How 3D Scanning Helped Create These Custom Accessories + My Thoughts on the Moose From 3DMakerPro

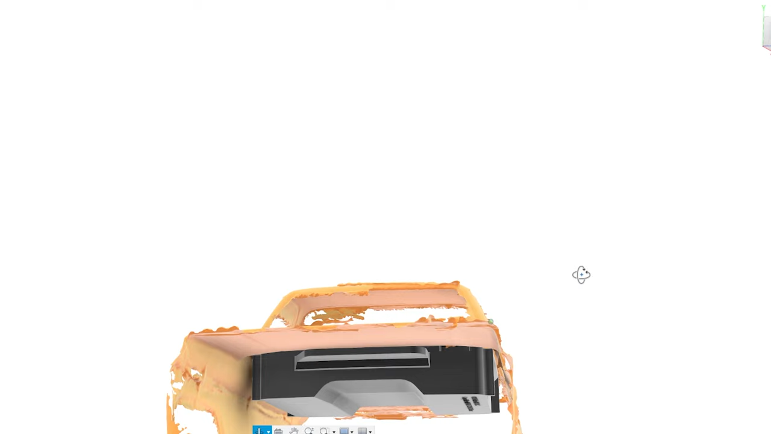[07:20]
After the 3D scanning process the mesh can then be exported and loaded into your CAD software of choice in this case Autodesk Fusion 360.
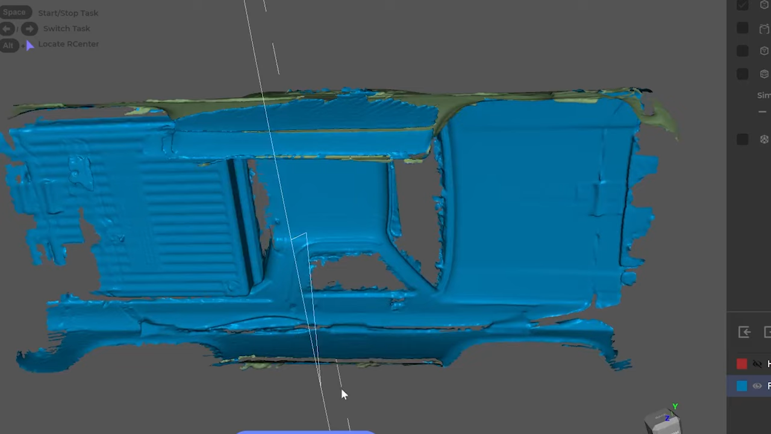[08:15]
The dimensional accuracy of the scan seemed to be spot on but always double check to make sure that the dimensions you're seeing on your 3D scan match the actual dimensions of the object.
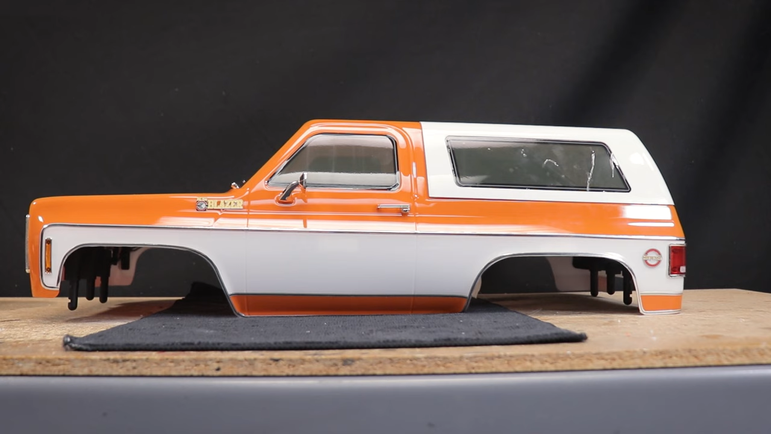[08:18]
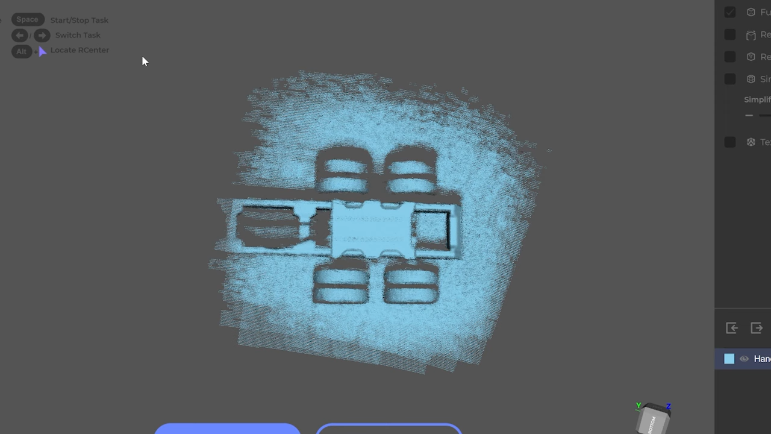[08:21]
Also remember that you can easily remove scanned data within the JM studio software and you can also simplify the mesh
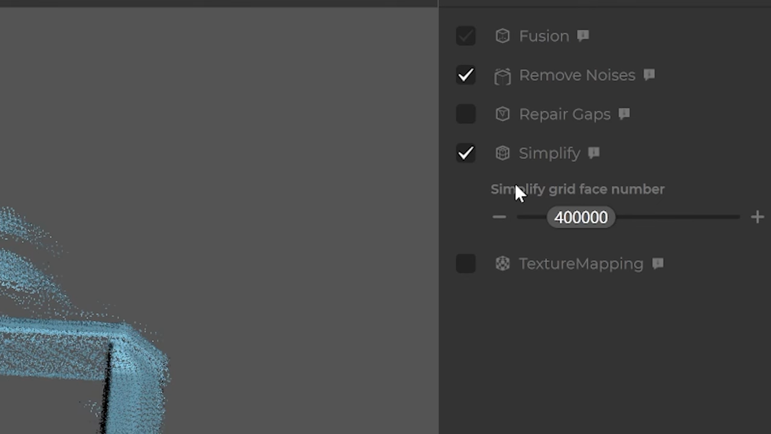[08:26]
so rendering it in your design software doesn't take as many resources. While a 3D scanner isn't necessarily a tool every RC or
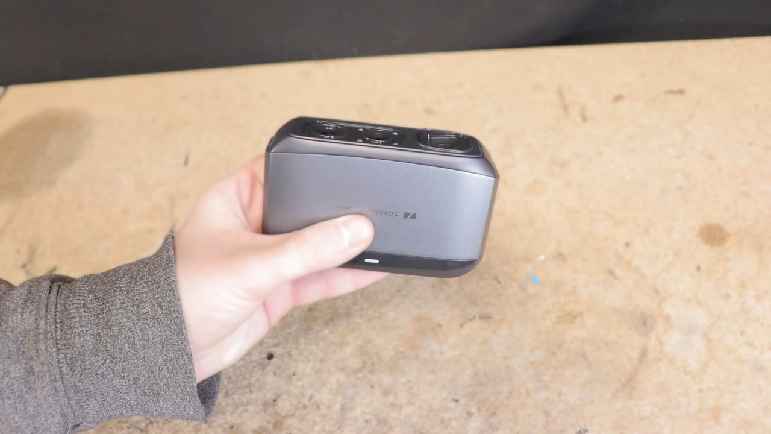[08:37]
3D printing enthusiast needs in their toolbox it can be a phenomenal asset for many projects.
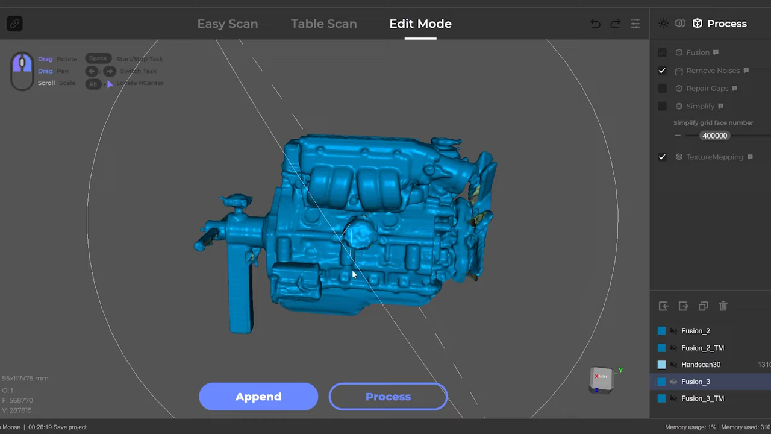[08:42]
Taking the little bit of time to scan an object before doing the design work can cut down on both time and waste.
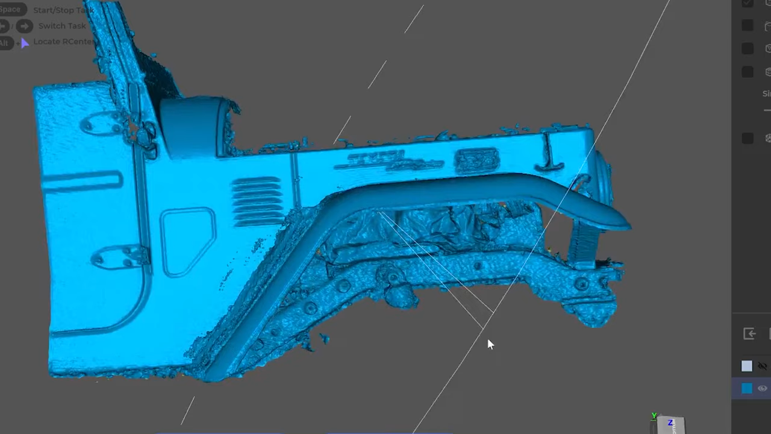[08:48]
I was really impressed by not only the quality of the scans delivered by the Moose but just how easy it was to set up and scan.
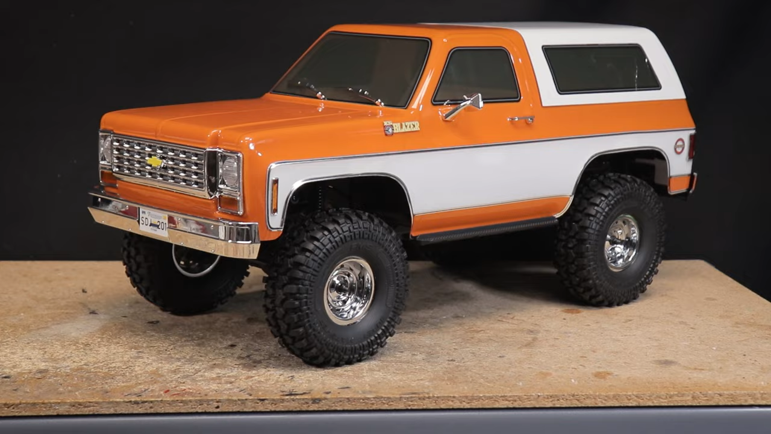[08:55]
Objects roughly the size of a 10 scale RC model seem to be really in the sweet spot but certainly larger and smaller objects can be done as well.
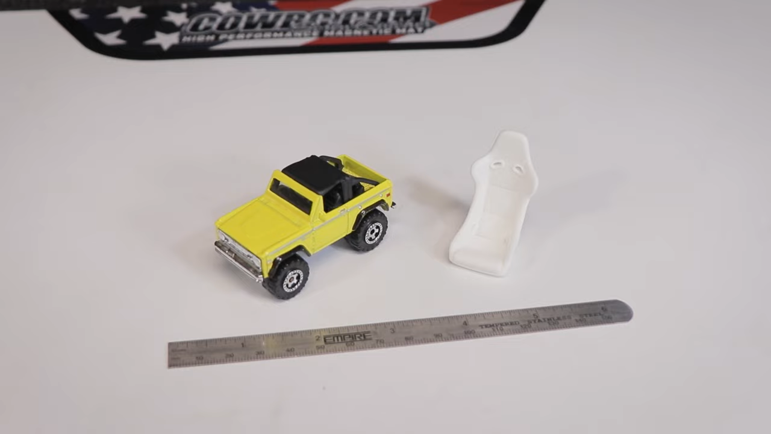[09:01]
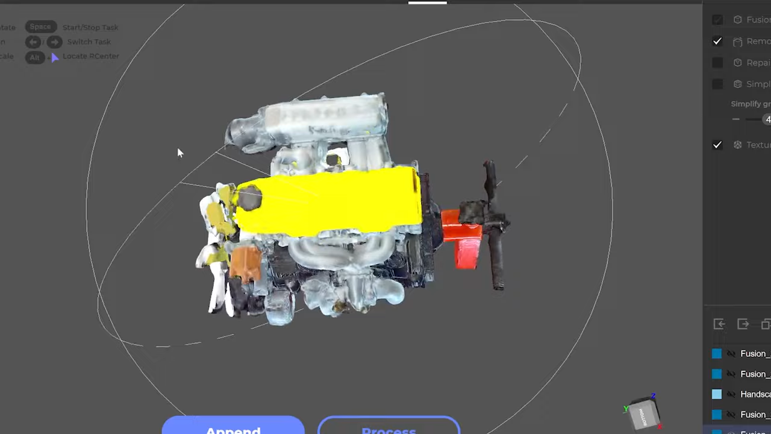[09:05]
While not something I generally use the ability to capture color textures is pretty cool and is not a feature found on every lower cost handheld 3D scanner.